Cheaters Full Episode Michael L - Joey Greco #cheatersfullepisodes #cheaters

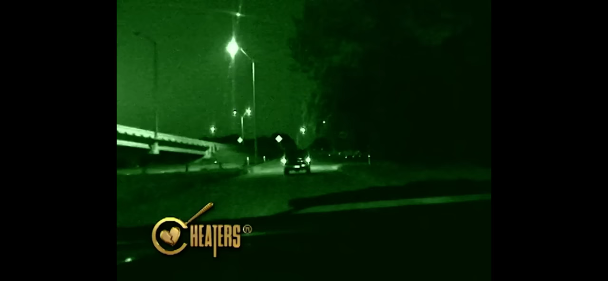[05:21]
Cheater's PIs follow the two back to suspect Murphy's pad, where the companion invites himself inside.